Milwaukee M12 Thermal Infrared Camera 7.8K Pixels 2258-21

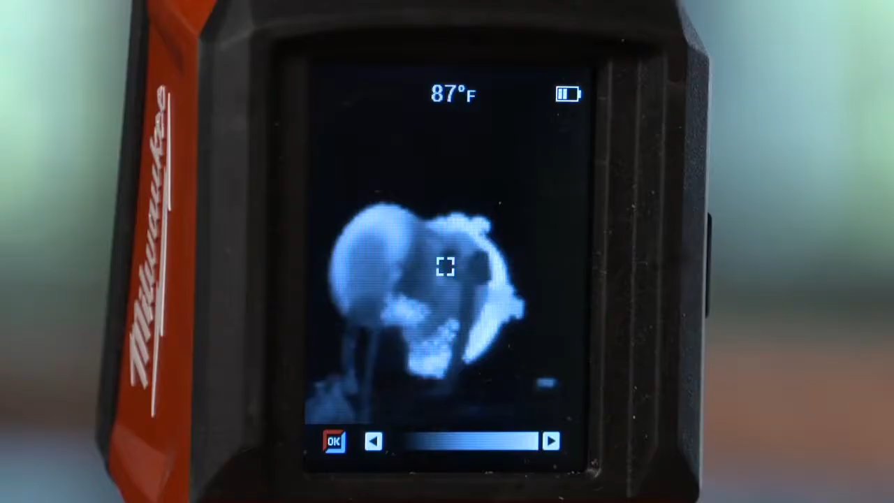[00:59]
On screen: spot 87°F
You can spend a lot more money than I'm getting the same resolution here.